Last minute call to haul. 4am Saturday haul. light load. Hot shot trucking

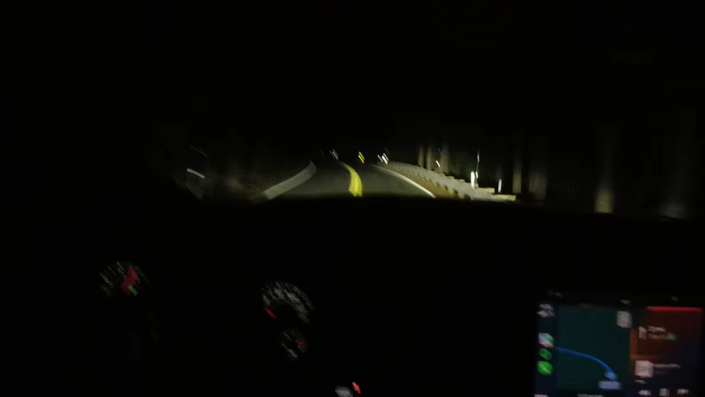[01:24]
I wish that you could be here. The apple trees are grown leaves. Just dropped my puppy dog off at old man's place. We are on the road. Make sure to fire up GPS now, because as soon as we hang a left up here and then a right and then a left,
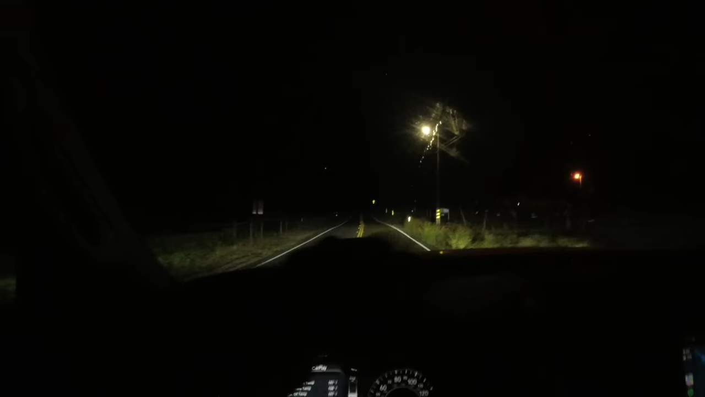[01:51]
we have no signal for a while. It's just easier. I like seeing the ETA up there. Whew, 4 a.m. 4 a.m. out the door, in the truck, on the road, through the gate. Not bad.
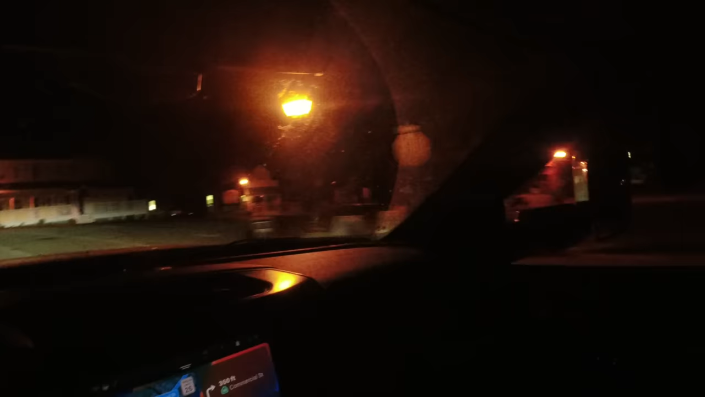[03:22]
There's a tiny bridge there, and a tiny bridge here. Commercial Street. I don't know what that tower is, but there's no water on top of it. So this little bridge, well, this is the first time I've crossed it with the big trailer.
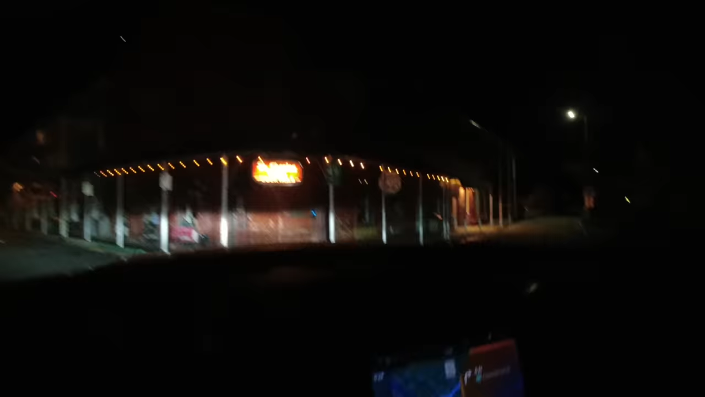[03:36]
It's a little bit sketchy. 15 miles, continue straight. Come on, trailer, straighten out.